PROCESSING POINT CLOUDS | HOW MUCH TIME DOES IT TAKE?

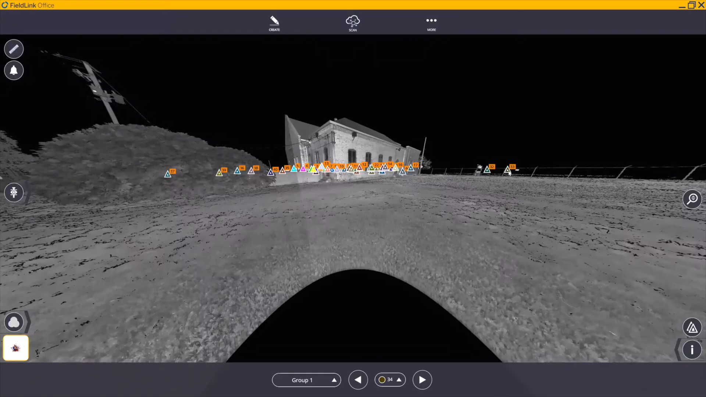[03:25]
field link okay it is trimble's
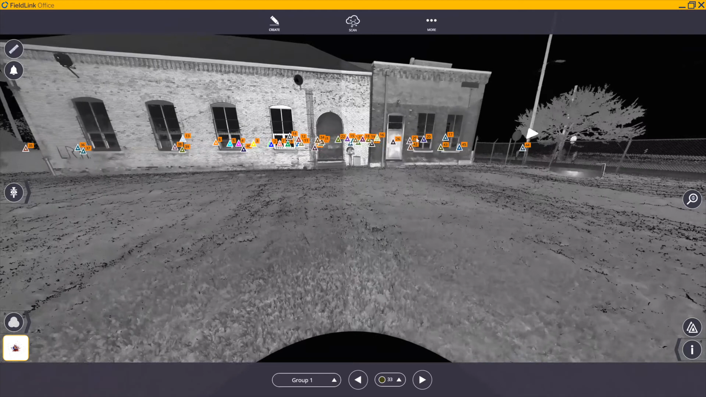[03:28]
software that that goes with the tablet that comes with the x7 got
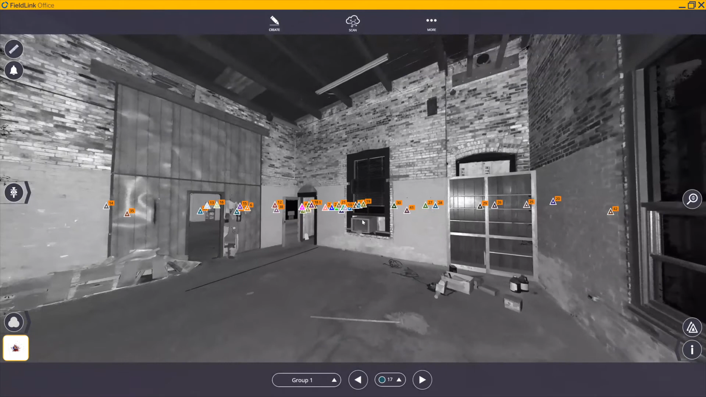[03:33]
it how much time did it take you to process said data processing took a while the first two days were weekend where i was playing with buttons
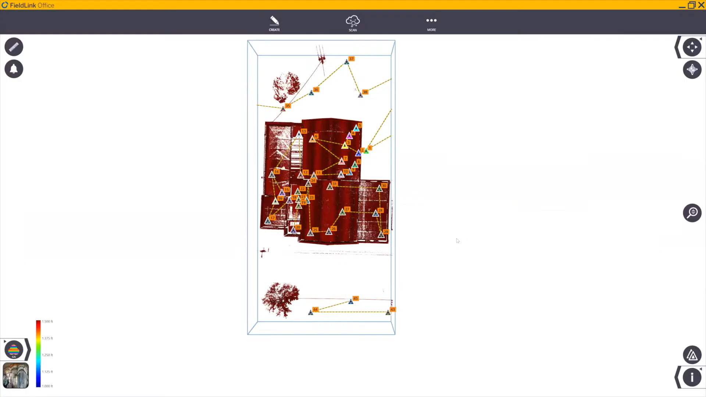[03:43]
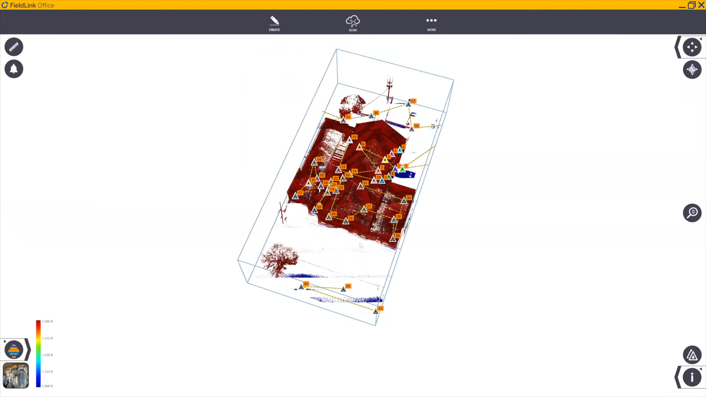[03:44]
um it would take hours to like colorize and
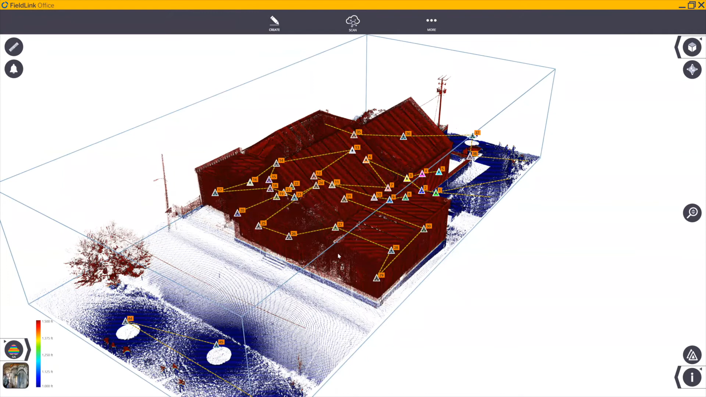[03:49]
refine things um when monday came around and steve got here and
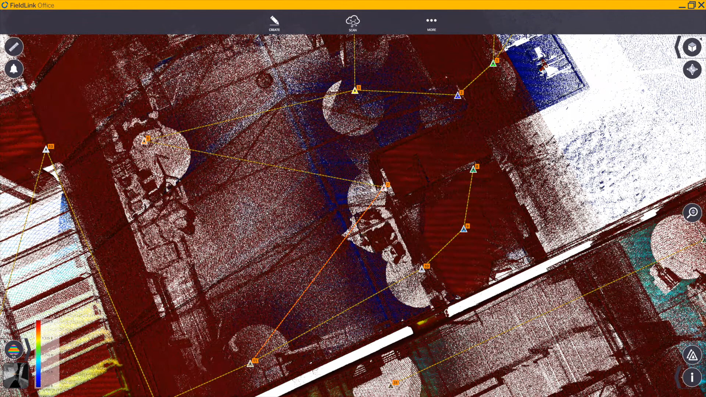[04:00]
i got on a stronger machine not the tablet like my desktop had
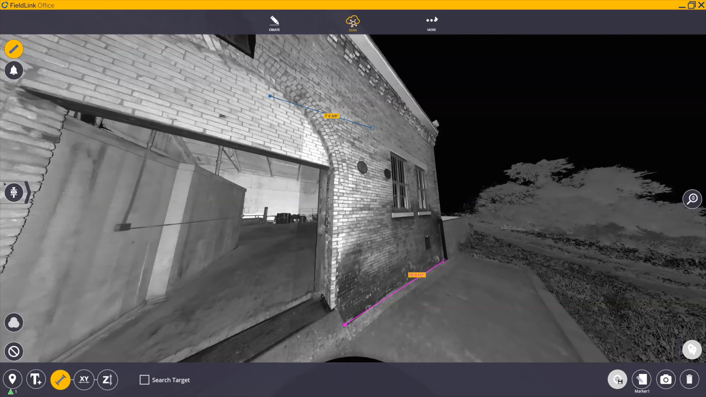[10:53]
than it is really for desktop yeah it looks like a mobile interface versus you know what you're going to